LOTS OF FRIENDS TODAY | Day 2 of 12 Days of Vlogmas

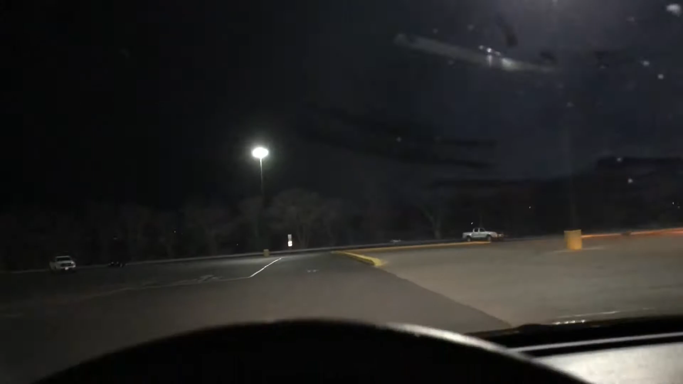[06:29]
So, I've been circling this for, like, five minutes and now I disappeared for, like, not even a minute.
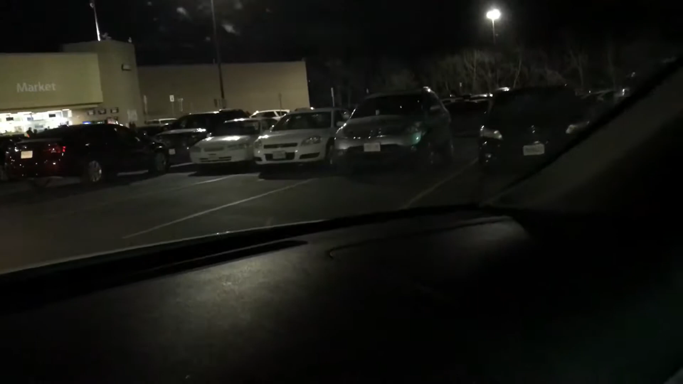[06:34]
And now there's one, two, three, four, five spots open right there.
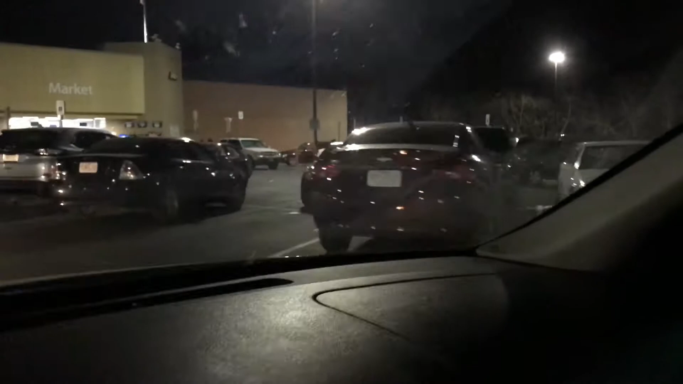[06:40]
And then one right up here. Oh, my gosh.
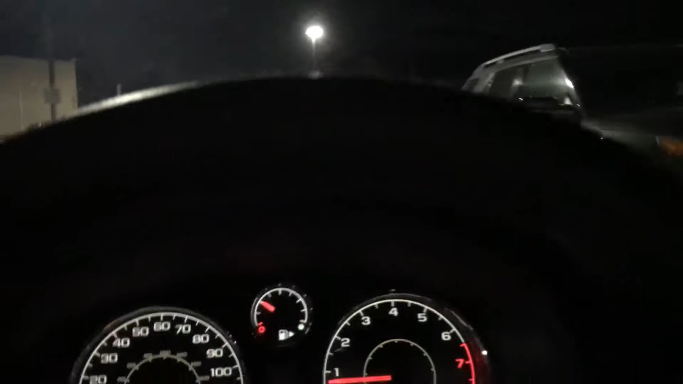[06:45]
So, within, like, the two seconds, I went into the other side of the lot. So, look over there.